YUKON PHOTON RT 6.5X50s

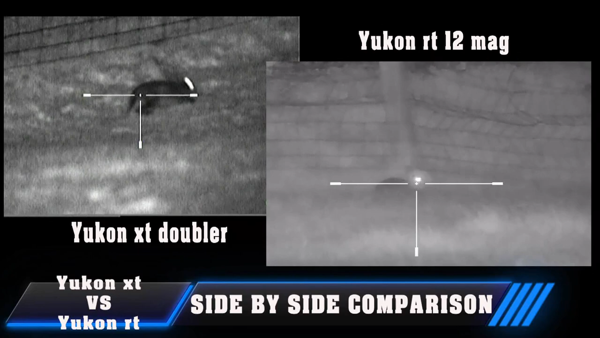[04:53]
button takes the mag zoom from six times to 12 times magnification now the downside to the RT's 12 mag zoom is the picture slightly does pixelate now okay not by a great deal but it is noticeable now you can adjust the focus on the RT to improve the sight picture
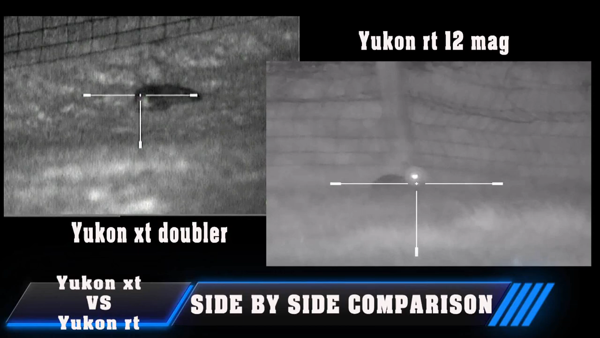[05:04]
while in 12 mag but do you really want to be constantly fiddling with the unit now the downside I found using the doubler on the XT was sometimes I would lose zero I had a zero shift nine times out of ten the doubler worked fine on the XT but on the odd occasion my zero did move out by a good few mil uh not good now that equates to a wounded
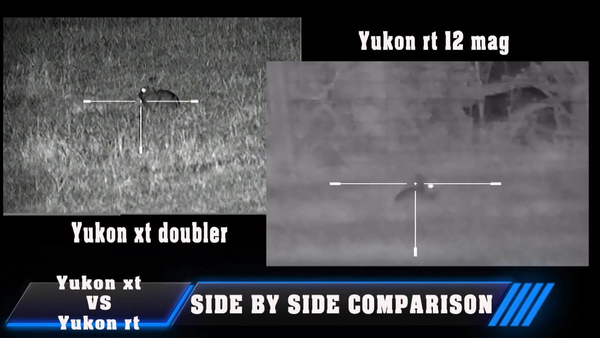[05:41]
rabbit or fox so the slight pixelation on the RT at 12 mag is for me fine it works old zero and I'm confident in taking those long shots now using the digital zoom on the RT is okay not complicated but
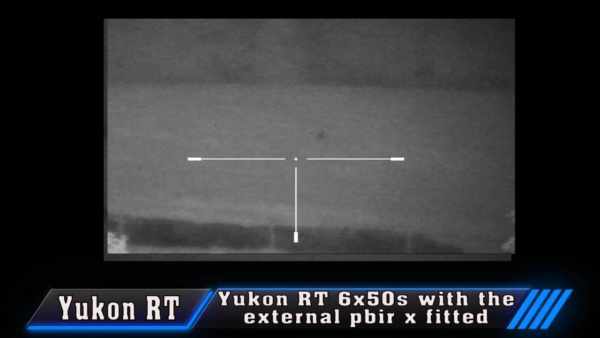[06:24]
to your presence but factoring a moving target let's say a fox and you're squeaking him in all the while you're pressing buttons selecting the 12 zoom taking your eyes off the quarry I think it's a clumsy way of adjusting the zoom to be honest
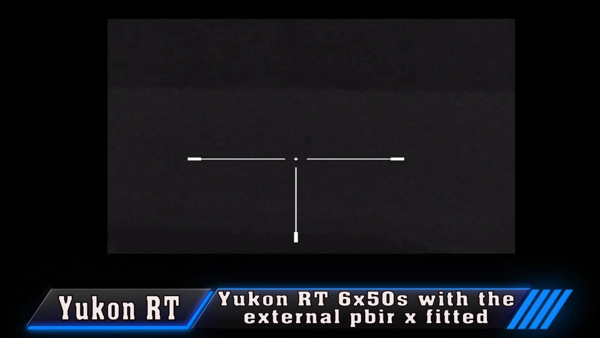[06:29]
now why we couldn't have a simple push button for the zoom one press and it takes you from 6 to 12 times mag in a simple press of a button I do not know would have made the unit more easier to use now even while hunting using these very rabbits I accidentally selected IR on in the menu when all I wanted was to change the magnification to 12 and also comparing the standard 6
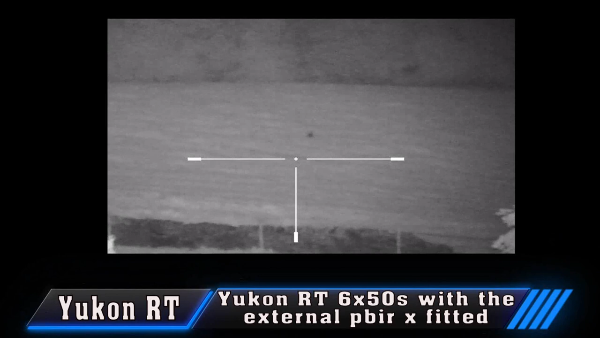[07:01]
mag sight picture on the XT and RT I personally found both units equal I've heard in other video reviews the sight picture on the RT improved over the XT etc etc well to my tired old eyes both units sight picture is identical at 6 mag now here's the hunting footage using the RT zeroed that afternoon the RT fitted with the sports match I think it's ATP 66 mount now they are an adjustable mount
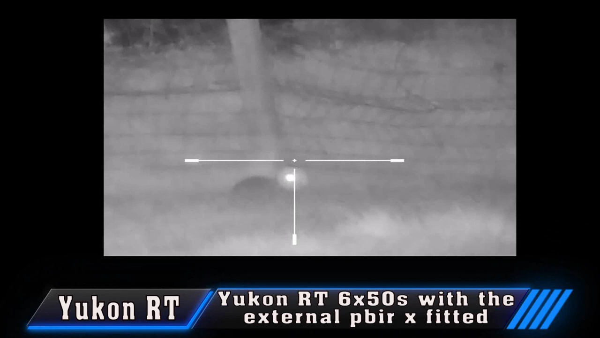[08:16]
rabbits which were dispatched on this night or in the 50 yard mark now the first two rabbits taken I set the RT's magnification to 12 times that's slight pixelation as you can see
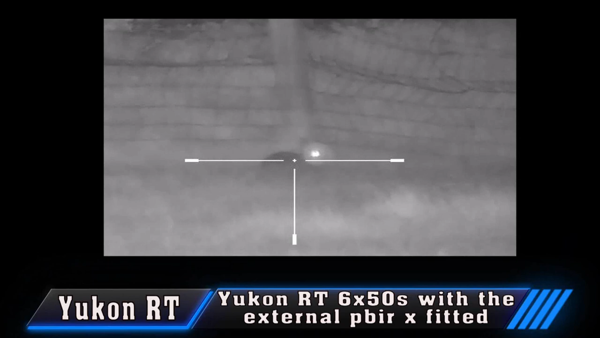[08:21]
and nice clean dispatches no zero shift on double magnification now what I did find using the RT's focus ring was it was so precise unlike the XT's more forgiving focus where turning the focus ring on the XT allowed a larger area of focusing whereas the RT's focus ring
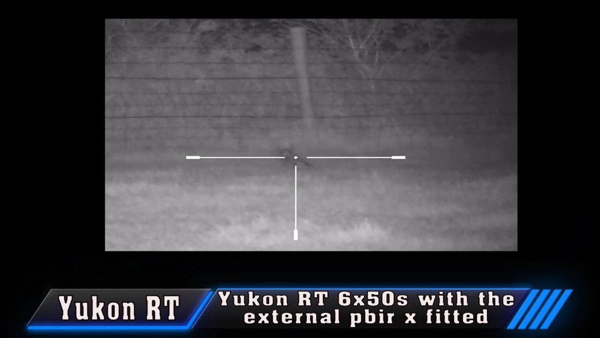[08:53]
a slight turn so you're focusing the image then blurring the image so I had a tendency of see-sawing the focus
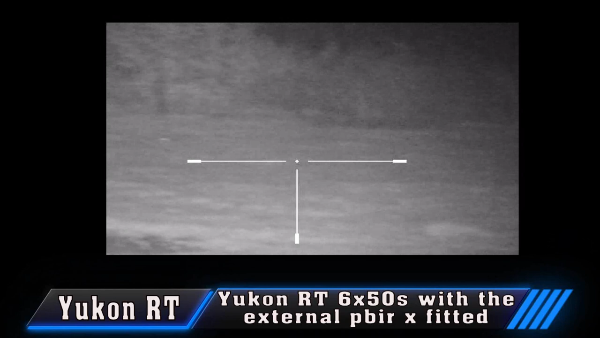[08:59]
on the RT the 80 was more forgiving I found so with the RT don't
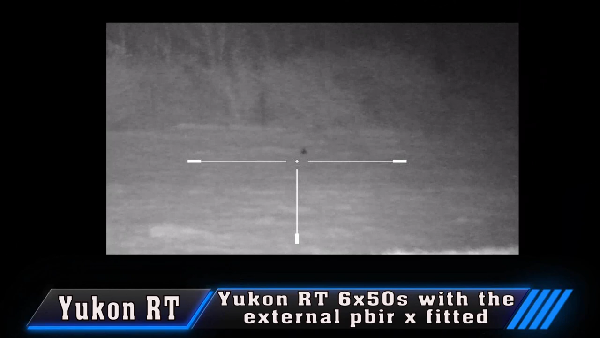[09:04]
be heavy-handed now just to mention the shadow you may see sometimes see at the top right of the corner of the tight picture is my fat finger getting in the way of the IR light while I'm adjusting certain functions on the RT
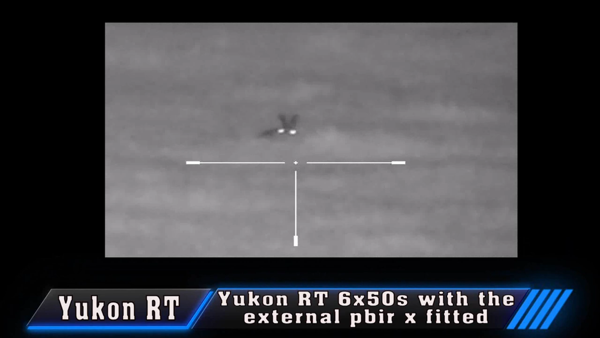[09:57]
On this particular night I wasn't really intending of taking a big bag of rabbits,
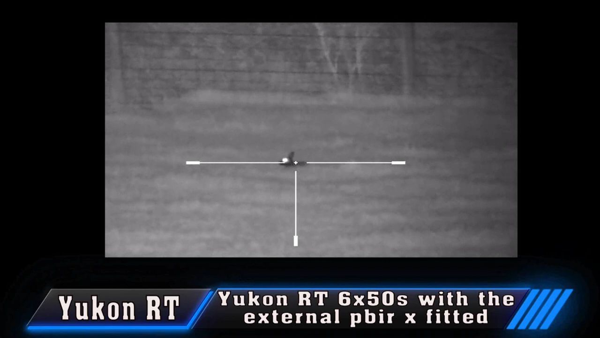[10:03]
just a quick test on the Photon RT, looking at the site picture and just how would all the options basically work. Now this fella coming towards me,
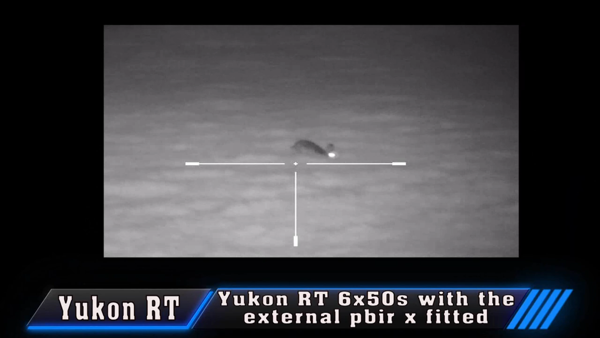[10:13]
he took a turn to his left, so I decided to let him be. I probably would have missed anyway.